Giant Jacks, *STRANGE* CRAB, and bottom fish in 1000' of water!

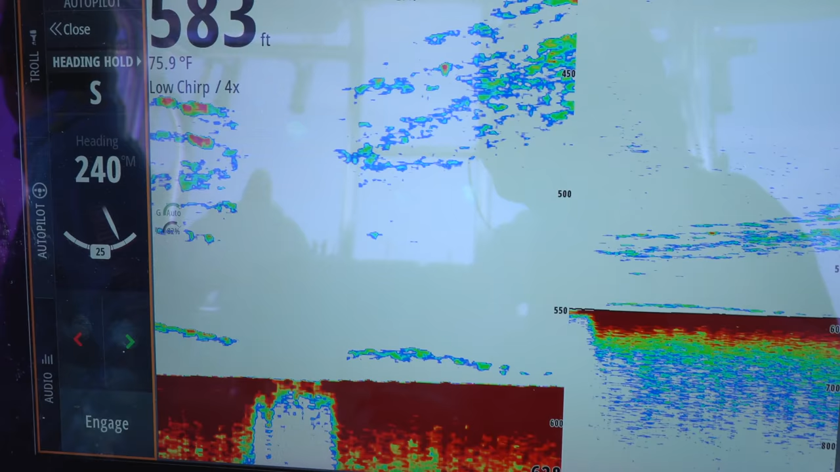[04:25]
On screen: depth 583 ft, water 75.9°F
Lots of marks in the machine here. A lot of fish down deep.